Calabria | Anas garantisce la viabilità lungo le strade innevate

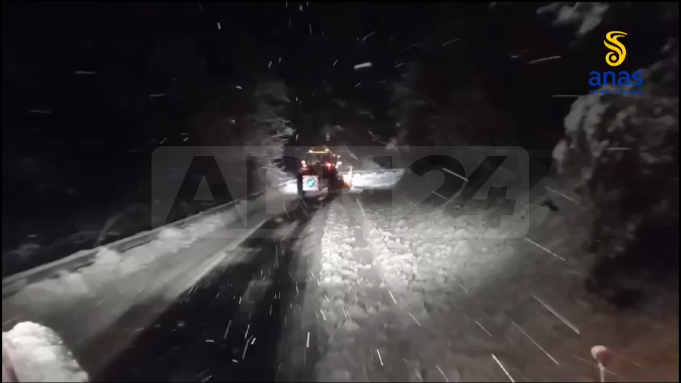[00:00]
Nelle ultime ore le squadre ANAS sono impegnate nel garantire la transitabilità e la sicurezza, con mezzi sgombra neve e spargisale, lungo i tratti interessati dalle precipitazioni nevose.